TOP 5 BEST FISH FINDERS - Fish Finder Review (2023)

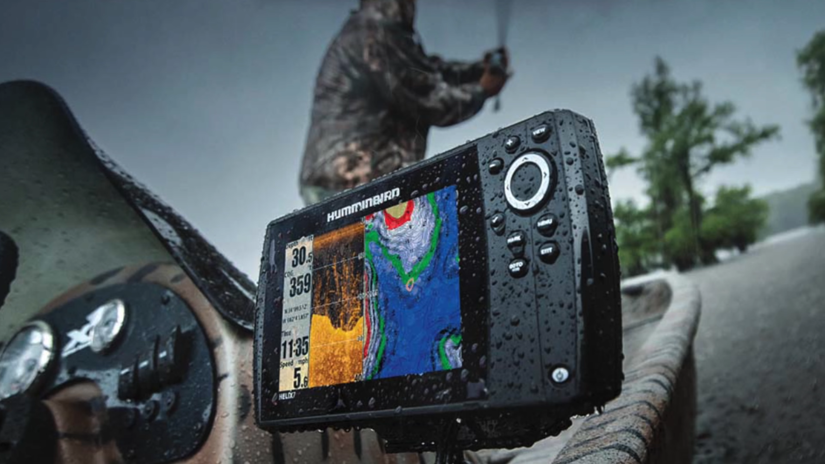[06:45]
Cons. Limited depth. The only downfall here is it's limited to 125 feet.
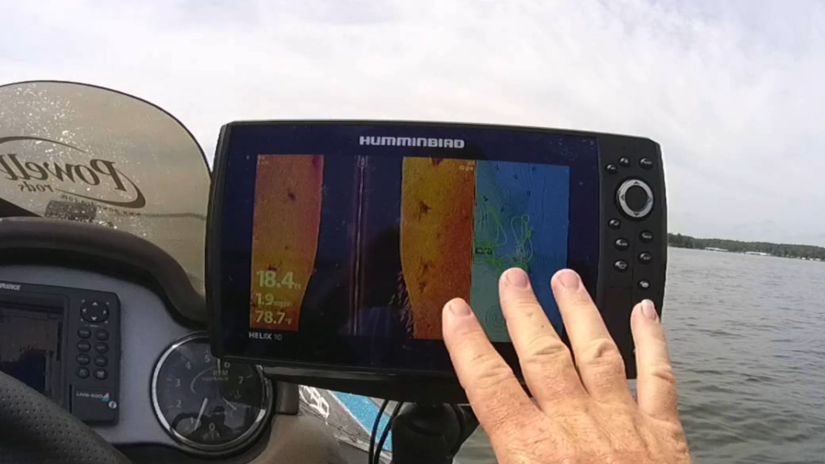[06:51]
On screen: depth 18.4 ft, water 78.7°F, speed 1.9 mph
So, if you're planning to discover Atlantis, you might want to look elsewhere, but for the average Joe, just wanting to catch something for dinner, it's plenty. The next one is my recommendation for shore fishing.
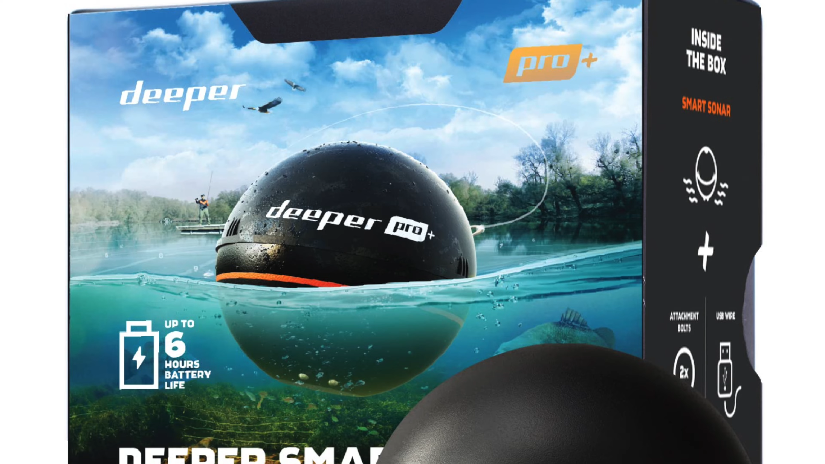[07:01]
This is the Deeper Pro Plus castable fish finder. So, this is the nomadic lifestyle influencer of fish finders. This trendy little number is perfect for you. Who likes to fish from the shore while still maintaining your aura of rugged individualism? Who says you need a boat to find fish? That's like seeing you need an oven to cook dinner.
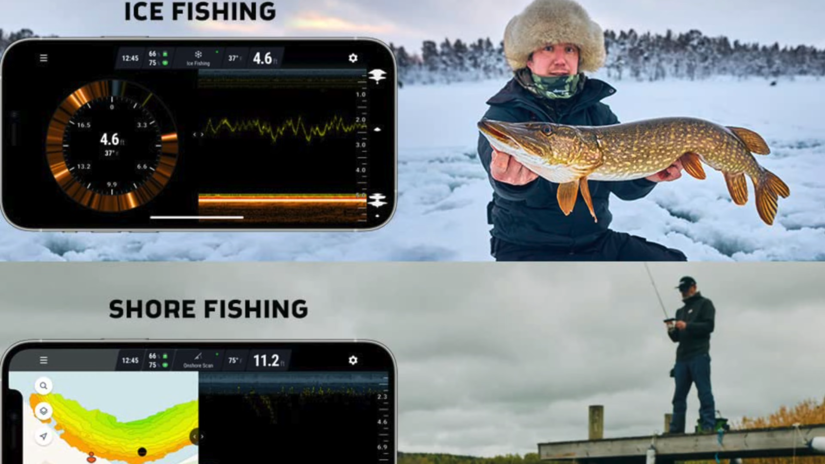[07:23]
Ever heard of takeout? Key features. Portable. Seriously, you can put it in your pocket. Don't actually do that. You'll look weird, but you could. Versatility. Use it from the shore, the boat, a kayak, and even while ice fishing.
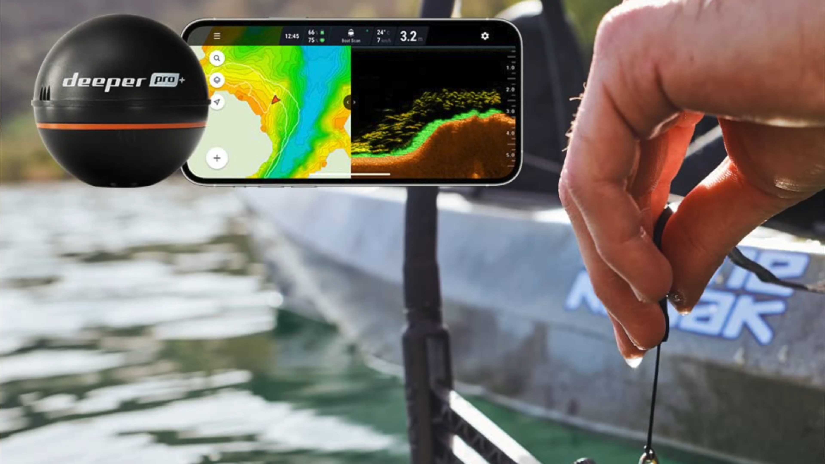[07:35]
It's the Swiss army knife for fish finders, minus that tiny useless screwdriver. Phone pairing. No screen, no problem. This gadget pairs with your smartphone.